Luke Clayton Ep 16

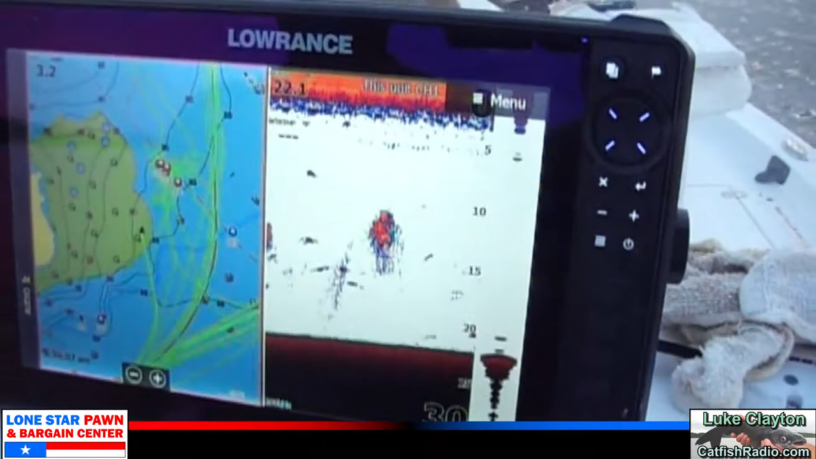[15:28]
a look here yeah these are the ones i found the other day out here yeah yep and so hopefully
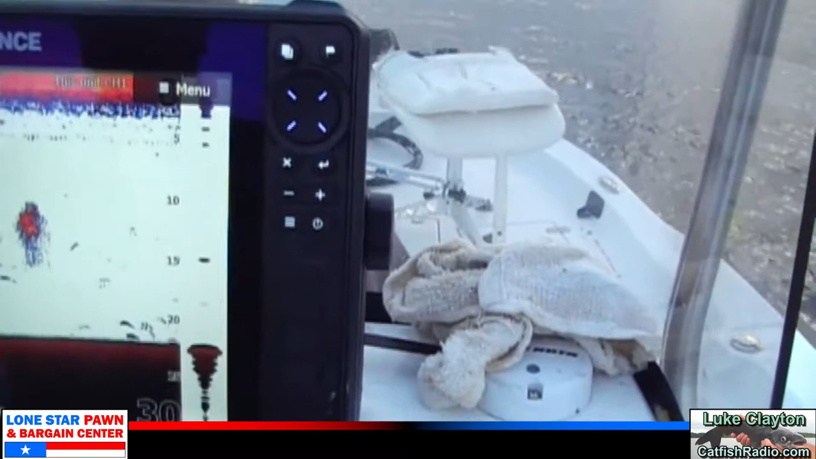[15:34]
yeah they got fishies on them oh yeah yeah that's the new lawrence live right there
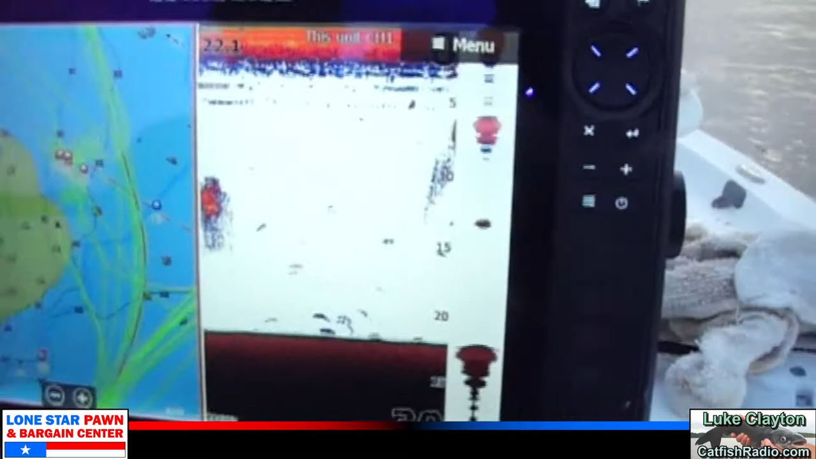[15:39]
that's it state of the art i
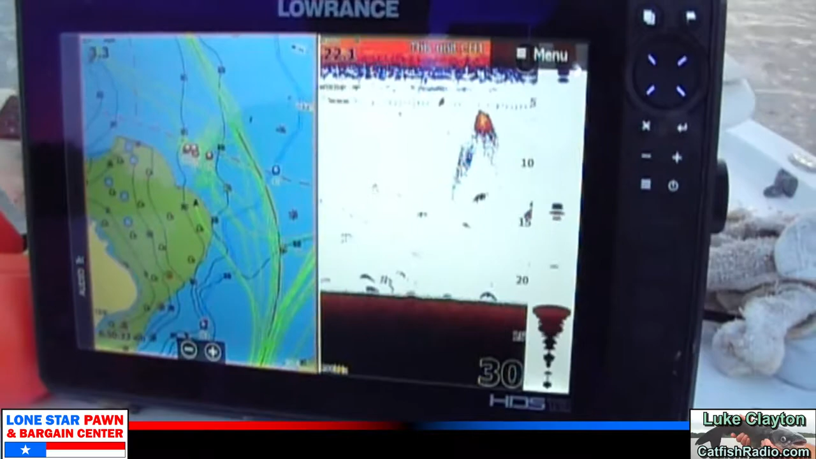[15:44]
did a newspaper article you know last week on your your uh graph and your
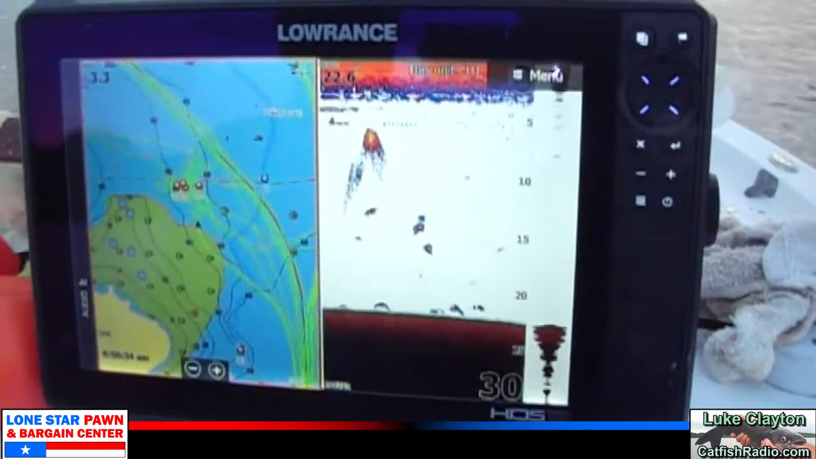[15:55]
we'll we'll do take some shots of the uh the live scope and actually show these
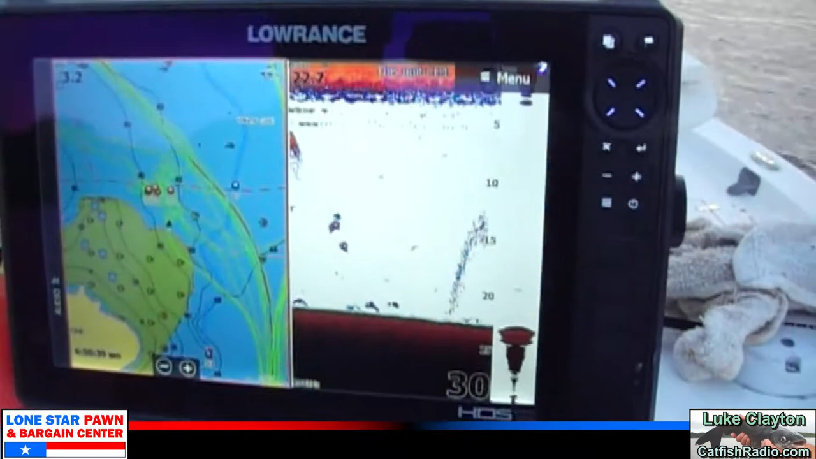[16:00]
fish probably taking the bait huh stubby oh yeah you can actually see them take the bait last week we we were able to film this but there was so much chop on the water it was hard to get a good steady picture yes
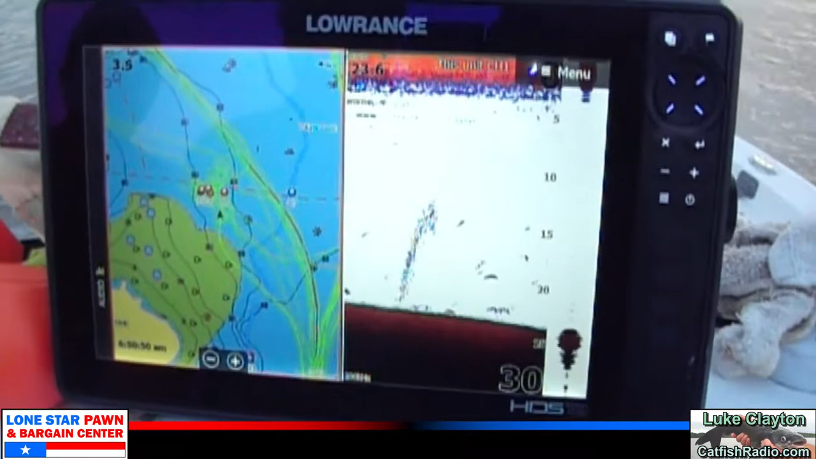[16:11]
we'll get it done today well folks stubby has found that one isolated tree and dropped a buoy on it stubby the autopilot on this thing though really
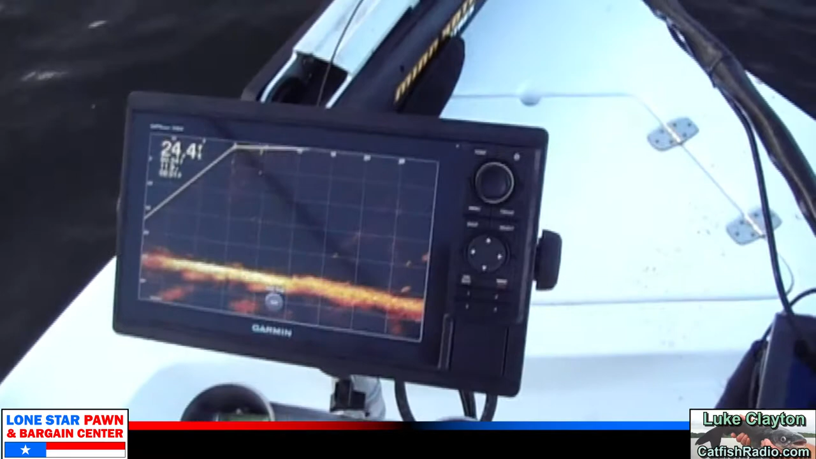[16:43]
goes right there that is too awesome so those are those are fish down there swimming around going from one tree to the
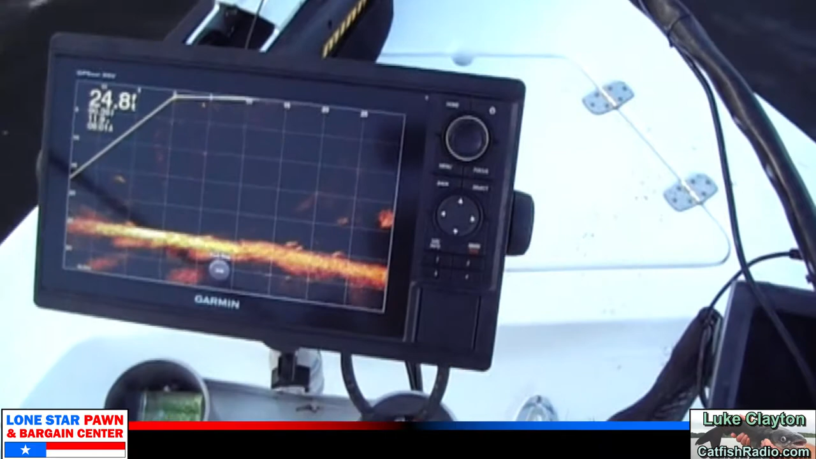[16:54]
other it looks like yep yeah we're not dead on those trees yet not quiet on it i'm
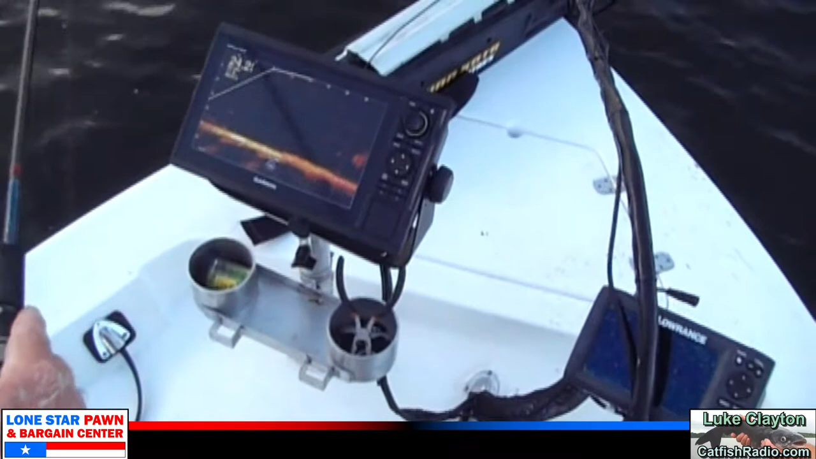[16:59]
gonna swing watch your hook there i'm gonna swing till we get on the street there's two out here i'm looking for they're right at the top of the water i mean you can hit them yeah very very that's the ones